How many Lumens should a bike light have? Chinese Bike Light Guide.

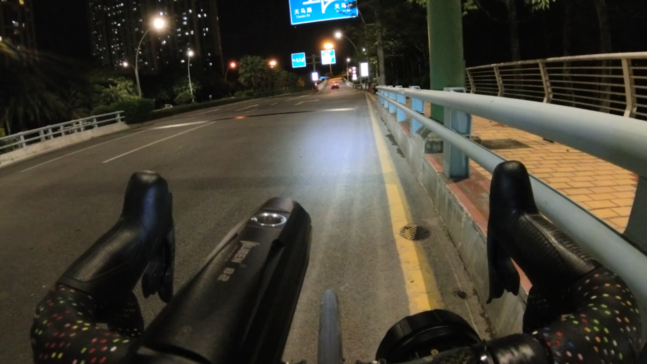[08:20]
so here's the thing about testing torches and lights on a camera uh usually cameras set to auto they're always adjusting the iso and the shutter speed to make the image look neutral so when you turn your light up the camera turns itself down and when you turn the lights down the camera turns itself up so usually you can't see the difference between lights so what i've done now i've locked the exposure on this camera the exposure on this camera will not change if you see now i'm in this city setting i've kind of exposed for the street lights if we turn this guy off you'll see
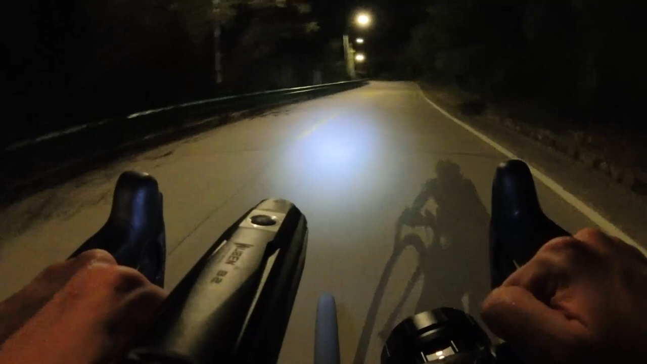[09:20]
okay time to show you the big guns so i've not touched the exposure on the camera the wuben storm medium and let's turn on this one wow
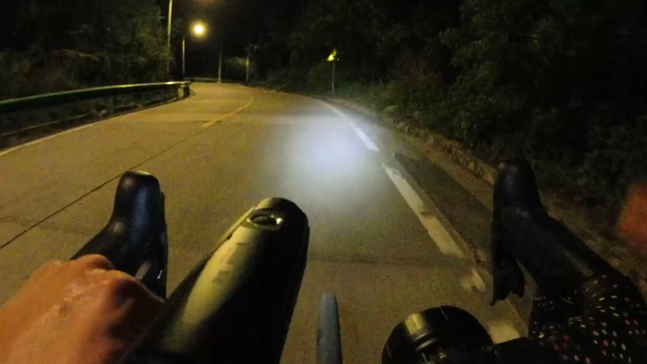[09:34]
for comparison check this car's headlights the headlights on that thing aren't even as bright as the wuben boom
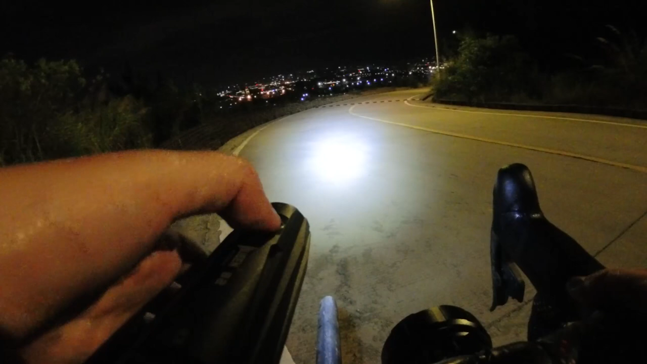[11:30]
well enough illuminated let's turn that guy off a sec and then in comparison there we go
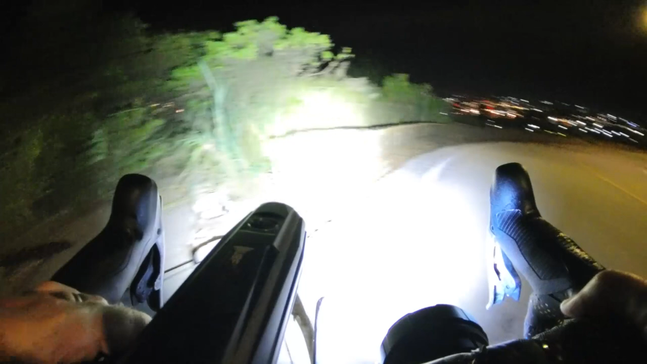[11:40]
there's absolute carnage from the element that is on turbo setting but if we knock it down to a sensible its lowest setting that's how it looks let's keep going
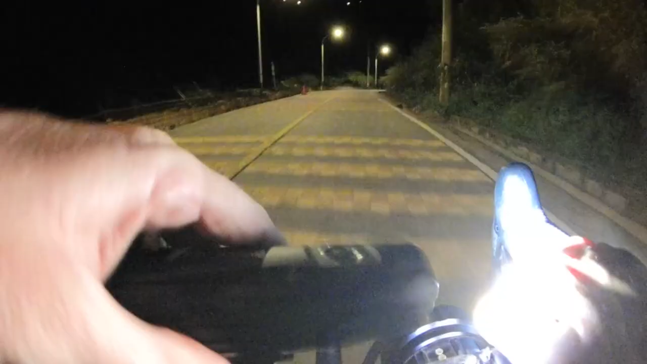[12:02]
i guess now is as good time as any to tell you the head on the wuben can actually swivel
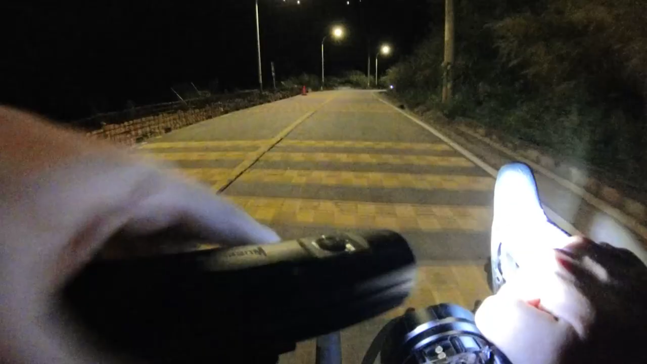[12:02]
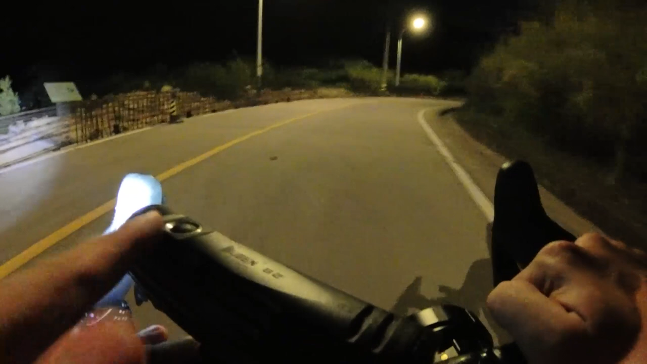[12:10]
be useful if you want to check out soon to the left and right i suppose or if you want to avoid glazing oncoming cars maybe anyway